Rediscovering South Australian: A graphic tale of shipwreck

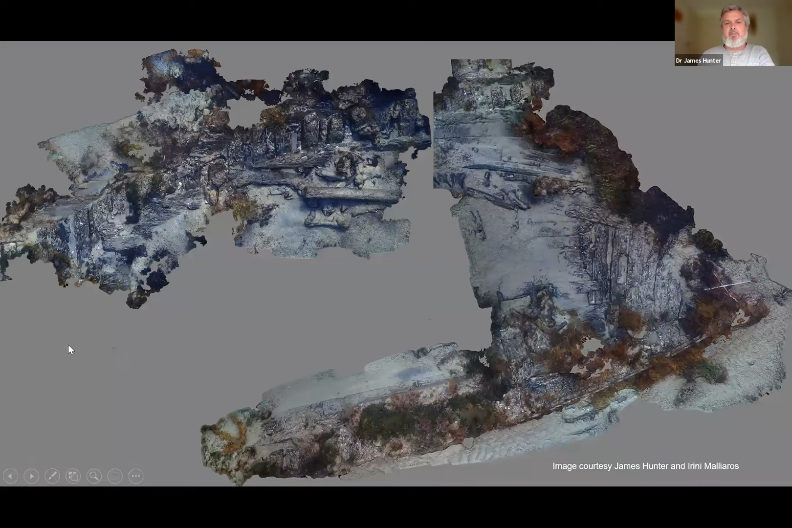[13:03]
We also did 3D photogrammetry, which enabled us to produce a 3D model of the bow section. You can see it was quite extensive and very well preserved.